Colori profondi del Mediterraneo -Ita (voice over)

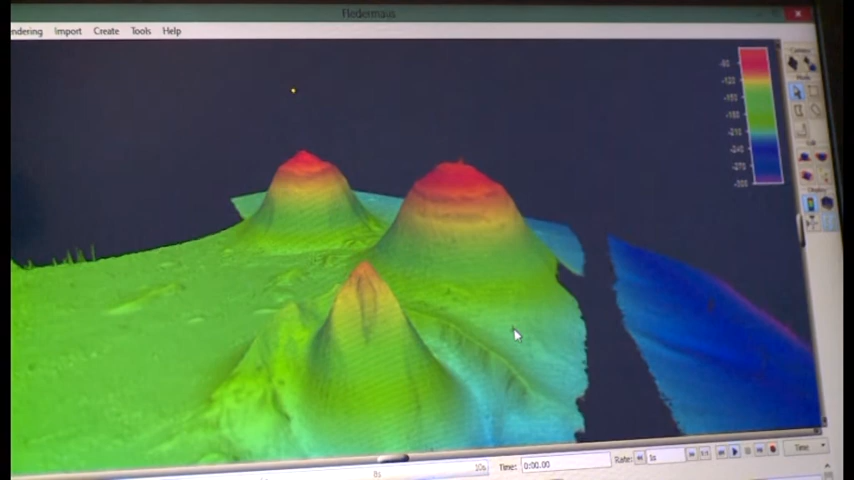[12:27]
Dopodiché ci siamo recati in zona, abbiamo fatto delle prospezioni con
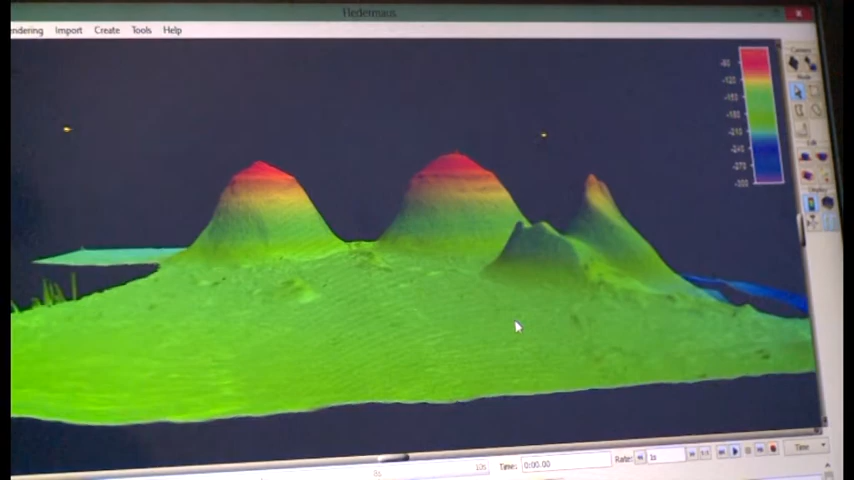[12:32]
ecoscandagli molto sofisticati come ecoscandagli multifascio oppure ecoscandagli a scansione laterale,